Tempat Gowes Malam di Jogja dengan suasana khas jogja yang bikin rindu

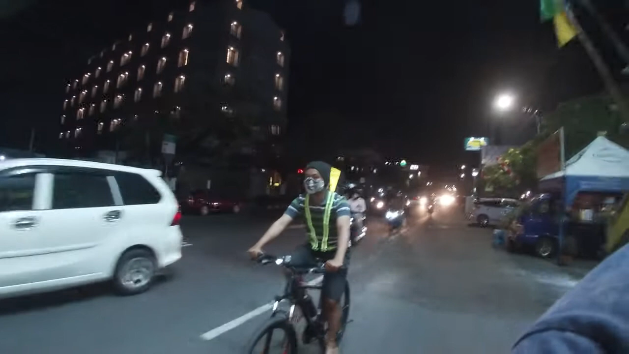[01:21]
kita hampir sampai di kawasan Tuku Jogja guys
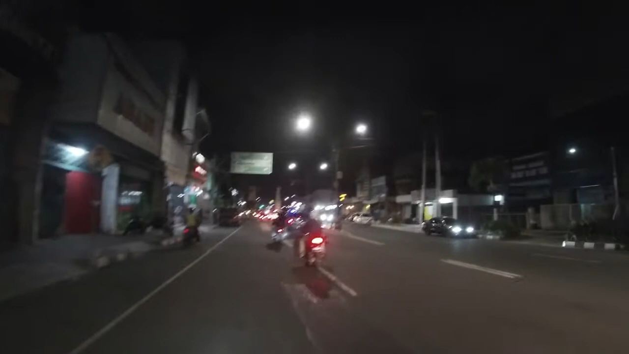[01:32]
suasana malam hari di kota Jogja sekitar Tuku
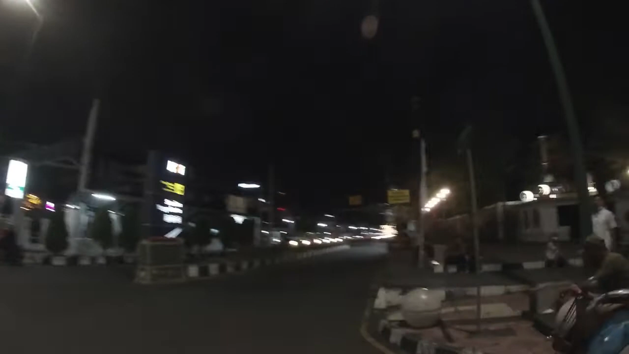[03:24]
saat malam hari kalau sepeda jalannya lewat sini guys
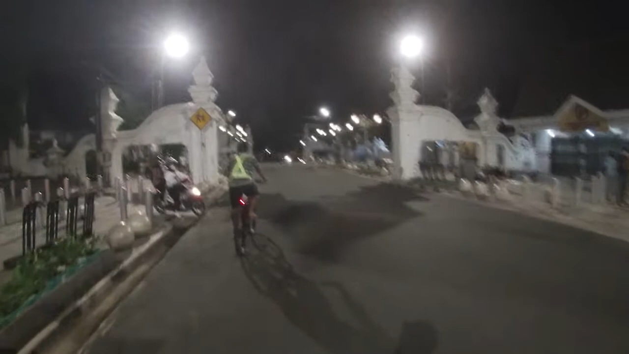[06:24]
kita masuk ke kawasan alun-alun guys
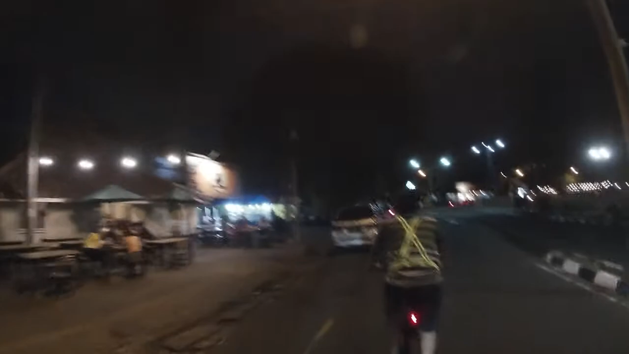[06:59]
kita masuk kanan melewati pelengkung Wijiland guys sentra makanan gudeg
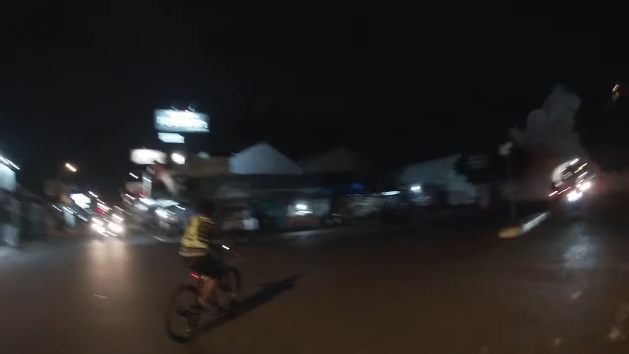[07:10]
yang namanya pelengkung Wijiland
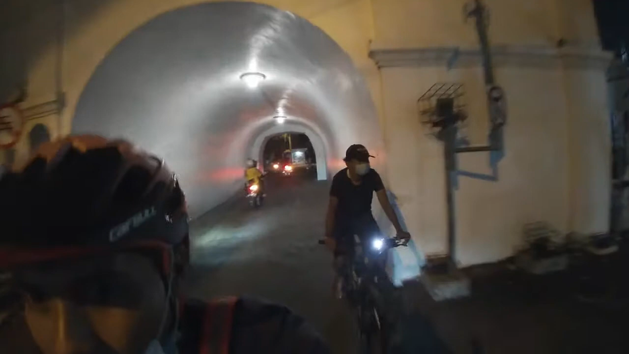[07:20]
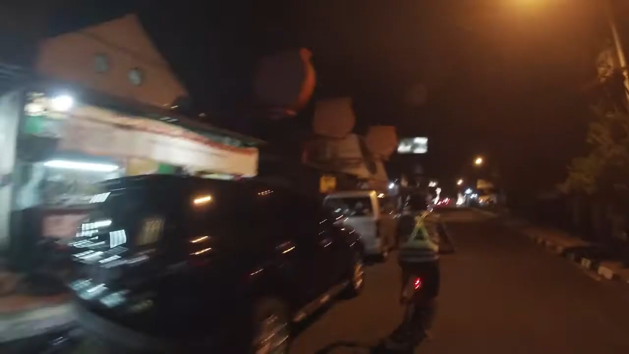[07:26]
isinya gudeg semua ini lor pokoknya kalau yang